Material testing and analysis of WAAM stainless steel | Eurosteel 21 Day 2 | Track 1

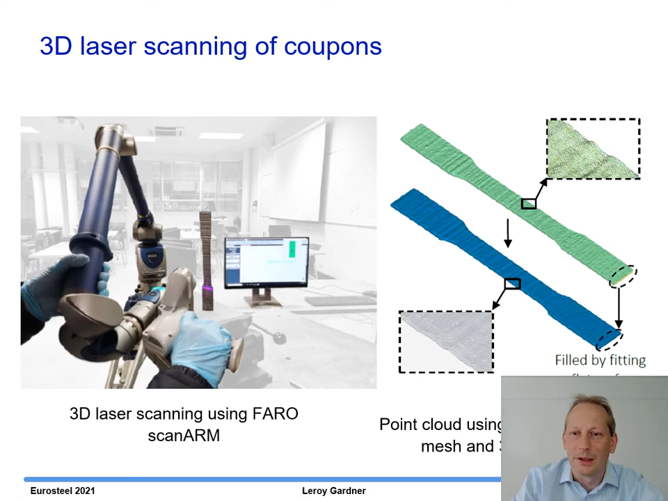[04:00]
That produced a point cloud which was converted into a polygonal mesh and then a 3D CAD model.